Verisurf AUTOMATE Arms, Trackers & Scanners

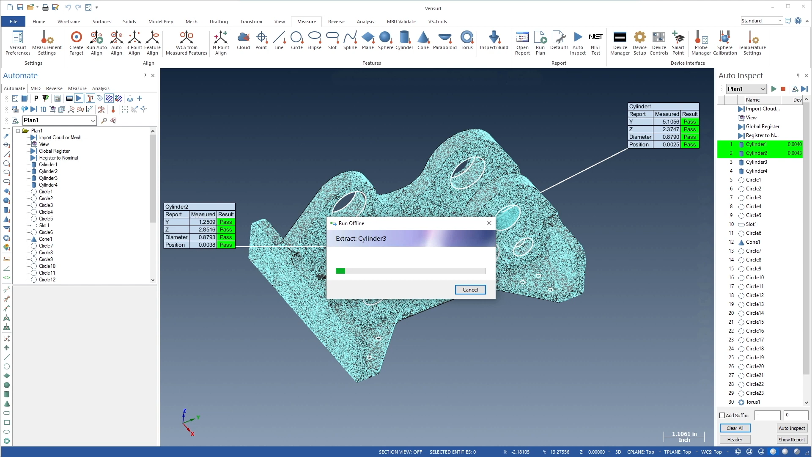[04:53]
Using extraction zones defined for each feature to control which cloud or mesh points are considered, VeriSurf automatically extracts measured features from the scanned data. The results are then compared to their nominal values, displayed in balloons, and used to generate a report.
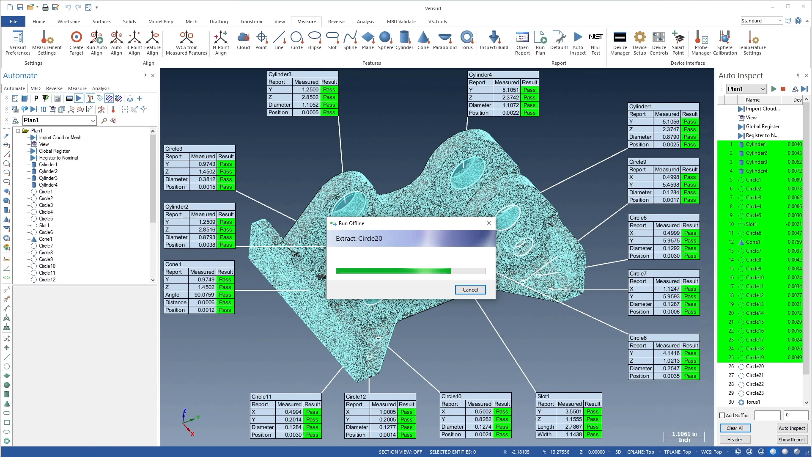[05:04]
The VeriSurf Automate Report Manager is a flexible,